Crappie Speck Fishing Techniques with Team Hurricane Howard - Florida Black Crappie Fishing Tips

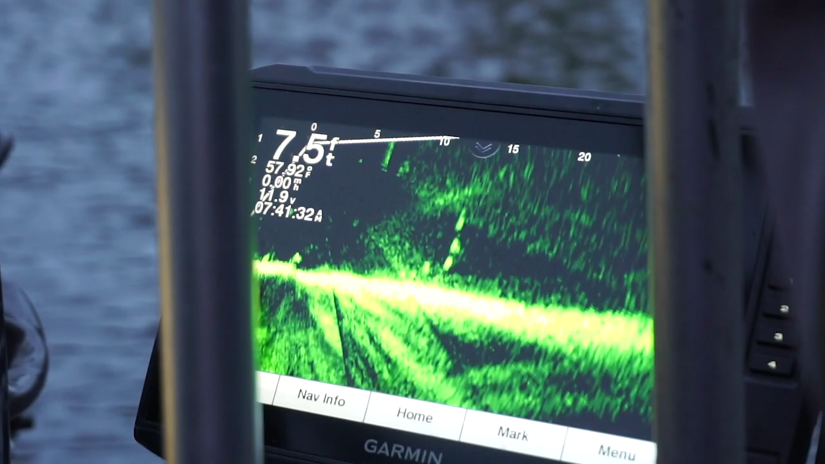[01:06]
On screen: depth 7.5 ft
So, you know, to be able to physically see them pop their little bitty head up above the line there,
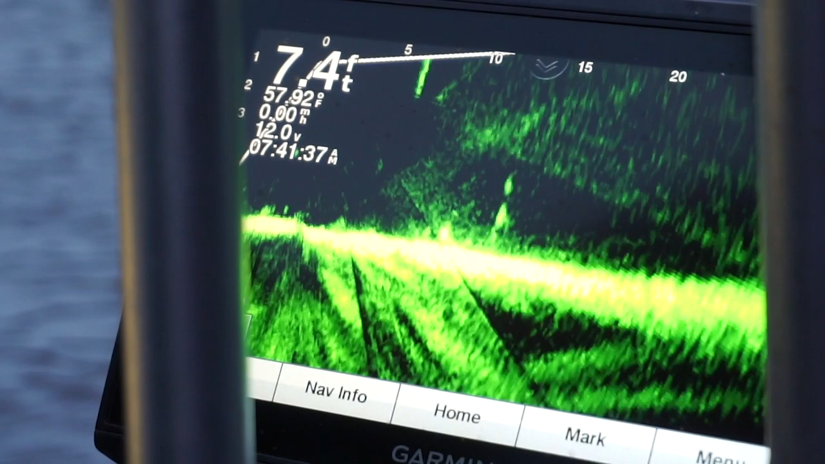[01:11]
On screen: depth 7.4 ft, water 57.92°F
the bottom of the, you know, lake right there. And, you know, they'll pop up.